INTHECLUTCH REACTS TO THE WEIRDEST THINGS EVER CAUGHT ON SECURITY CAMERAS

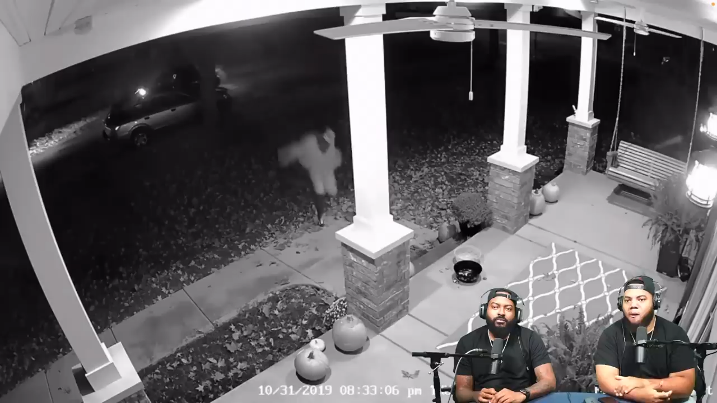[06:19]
bowl of halloween candy bowl included what are you doing how old are we bro oh there are some things in life that if we didn't have video proof no one would believe it especially insurance companies oh no
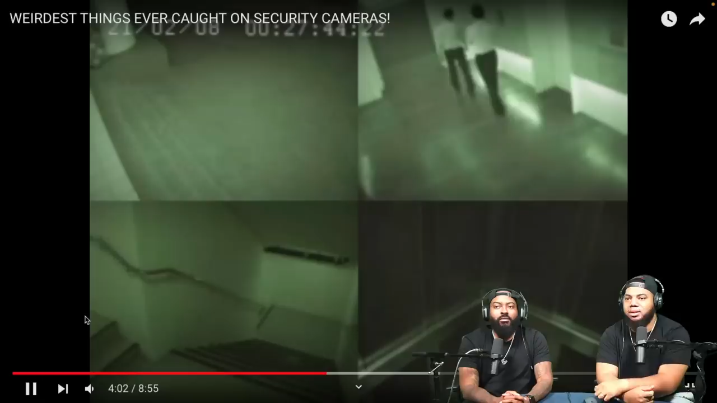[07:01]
damn bro i got all of my hair too okay this is where things get a little scary in singapore what looks like a ghost was caught on camera at an office building when one could see some lights in the elevator appearing and just